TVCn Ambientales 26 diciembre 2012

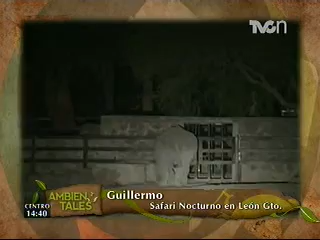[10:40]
Todavía más que el hipopótamo. Es el segundo mamífero terrestre más grande. Solo es superado un tamaño por el elefante. Durante la noche no están tan activos, porque no tienen una visión muy buena.
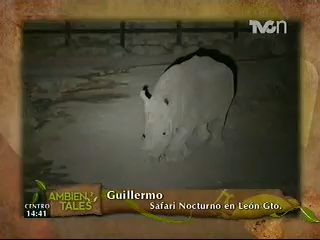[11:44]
Un rinoceronte blanco puede llegar a vivir unos 18 a 20 años. Más o menos es el rango de todos los animales que pueden llegar a vivir.